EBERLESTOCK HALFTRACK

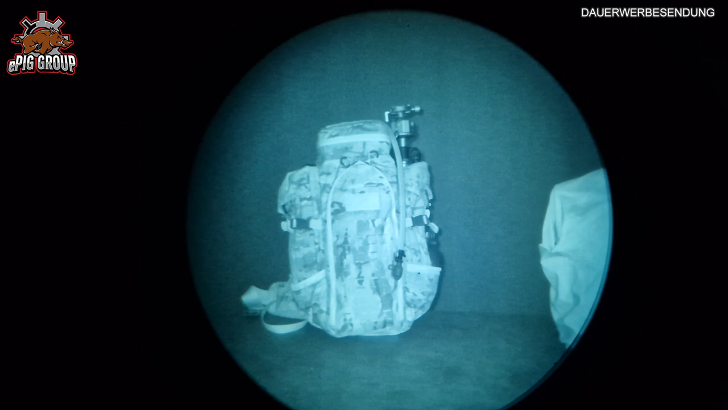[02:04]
Gehen wir über die Ausstattung. Fangen wir am besten mal mit dem Tragesystem an. Das ist bei Eberlestock typisch gehalten.